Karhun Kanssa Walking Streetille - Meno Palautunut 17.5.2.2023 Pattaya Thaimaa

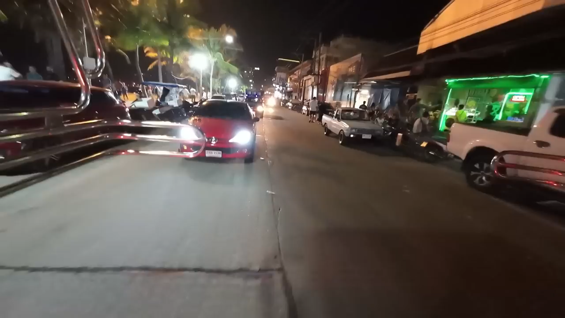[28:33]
Tää ajaa kyllä vähän tolleen niinku suhteellisen vikkelää kiemurelle. Siis kyllä mä jos ajaisin tämmöstä, niin mä ottaisin kyllä automaatin ennemmin kuin ja tällaisen.